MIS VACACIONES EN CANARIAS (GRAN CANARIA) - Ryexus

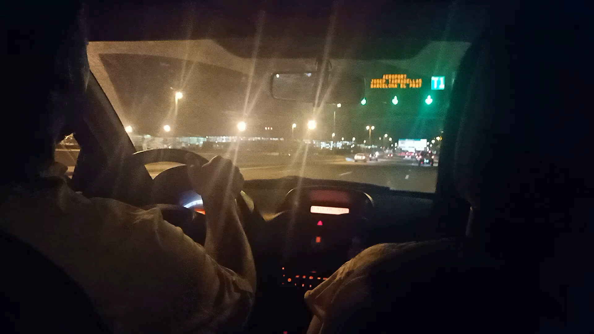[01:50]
pero en este caso pues iré yo comentando por encima, así que de camino al aeropuerto, chicos. Ya en el aeropuerto.